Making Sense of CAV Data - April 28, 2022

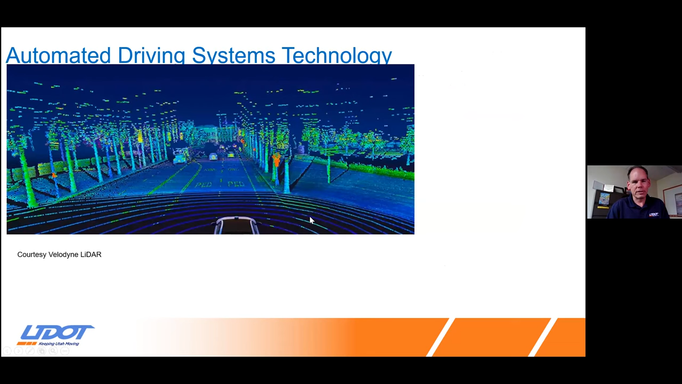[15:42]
It can see virtually all of the objects and the roadway itself. Or using detection algorithms, detect the various vehicles, people, signs, and objects on the roadway.